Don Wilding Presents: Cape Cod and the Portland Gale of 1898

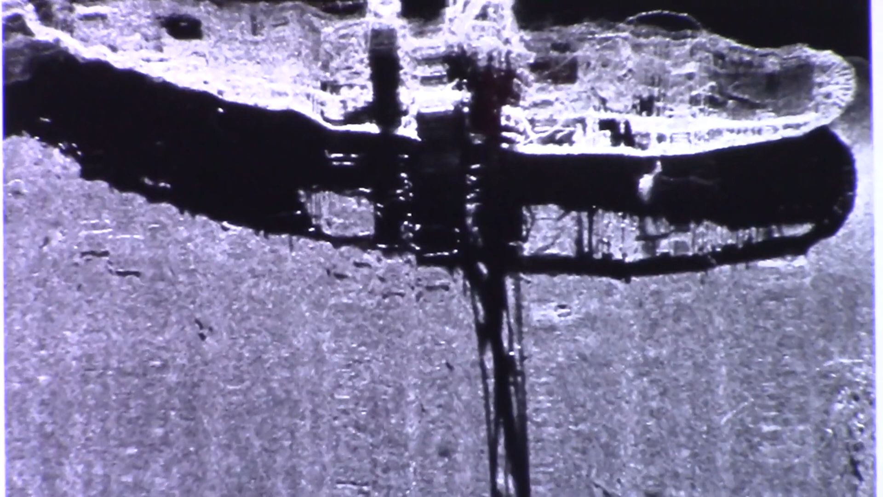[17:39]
The vessel was finally located in 1989 in 460 feet of water in the Stelwagon Bank National Marine Sanctuary.